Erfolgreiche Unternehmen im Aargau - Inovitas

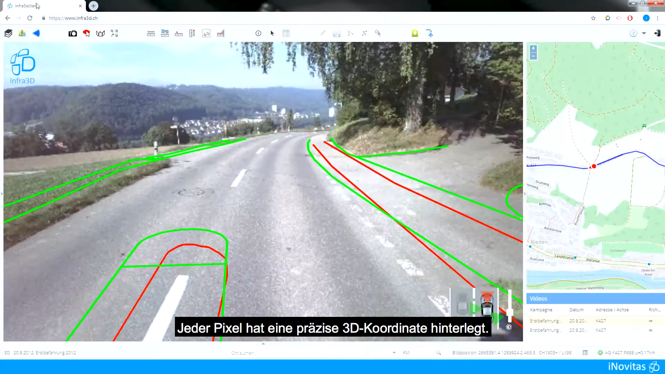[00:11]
Wir machen das hoch aufgelöst, dreidimensional und jeder Pixel hat eine präzise 3 Dekoordinate hinterlegt.